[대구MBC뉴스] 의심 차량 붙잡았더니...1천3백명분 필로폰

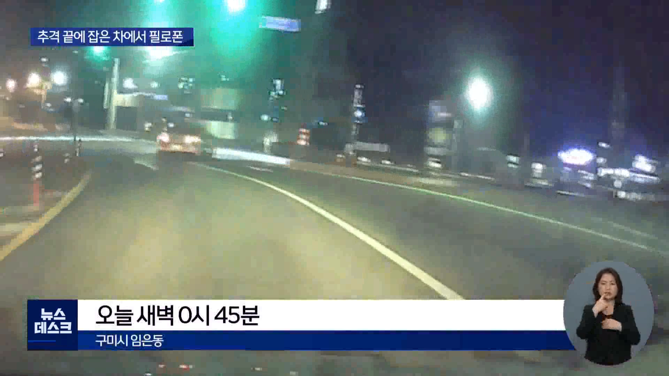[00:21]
자정을 넘긴 시각, 흰색 외제 차량에 경찰차가 다가가자 갑자기 이 차량이 급히 방향을 돌립니다. 신호도 무시하고 내달리다가 순찰차가 차량 옆에 멈추자 다시 속도를 올리며 달아납니다. 2km 넘게 경찰의 추격이 계속되자 갑자기 고속도로 나들목 앞 갓길에 멈춰섭니다. 차에서 내린 운전자는 다급하게 달아나고 경찰이 다시 쫓아갑니다.